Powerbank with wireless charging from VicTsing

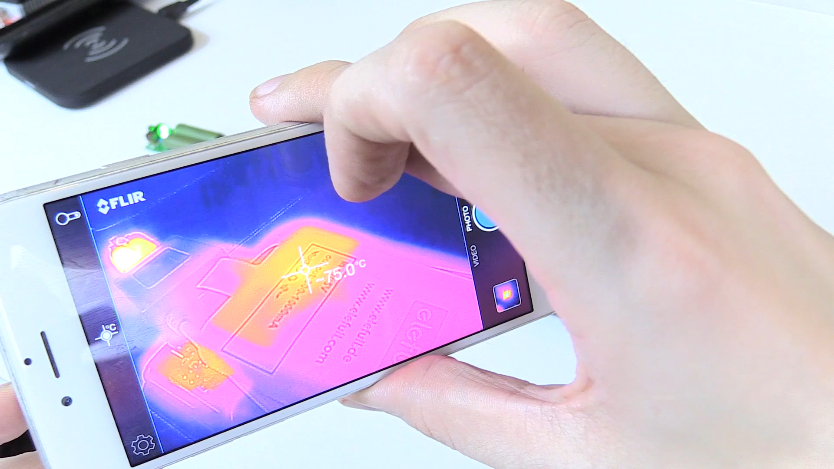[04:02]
It's reaching like 74 degrees Celsius. And that's something I've noticed. This wireless charge receiver does get much hotter when using it with this power bank compared to when I use it with something like the Dodo Cool here.
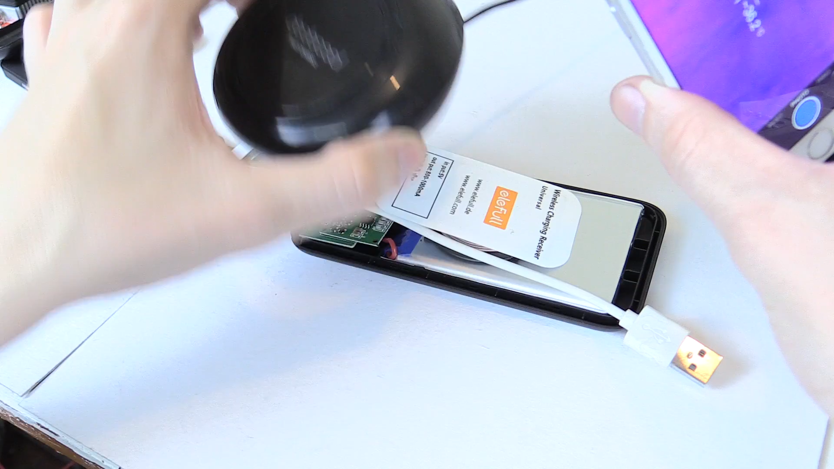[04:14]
This one doesn't make it get anywhere near as hot. Anyway, let's see what else is going on.
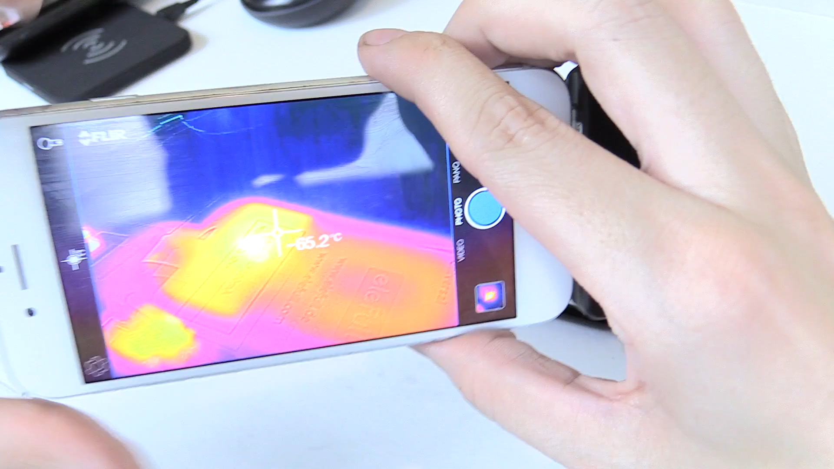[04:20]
On screen: spot 65.2°C
Let's remove the charge pad. Okay, so the coil itself got a little bit warm, but not too bad. Around 44, 45 degrees. You can't really feel it too much, to be honest.
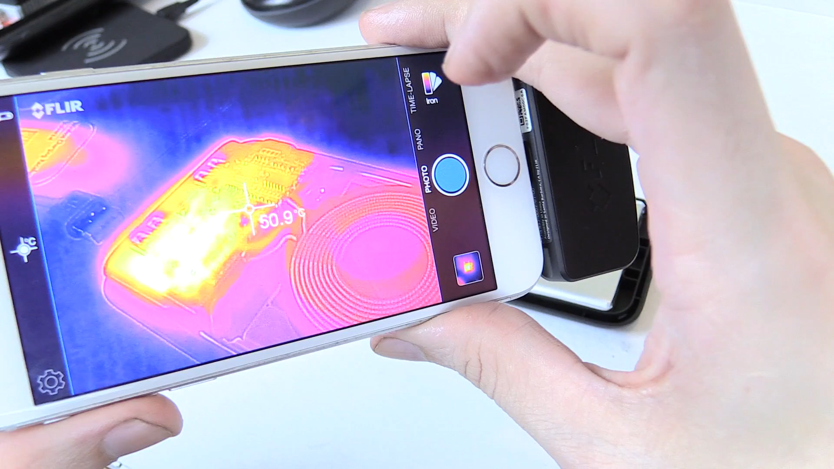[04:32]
But most of the heat, of course, is over here on these chips, especially these ones around here. And what kind of temps are we hitting over here?
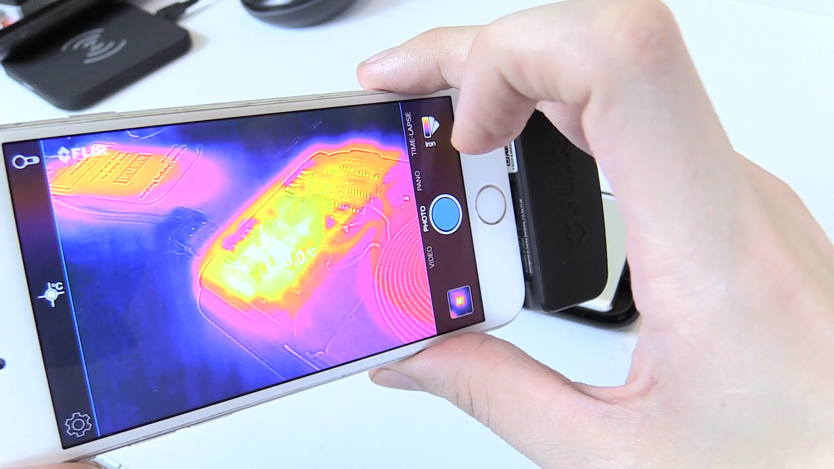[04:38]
We've got around 60 degrees Celsius, so not too bad.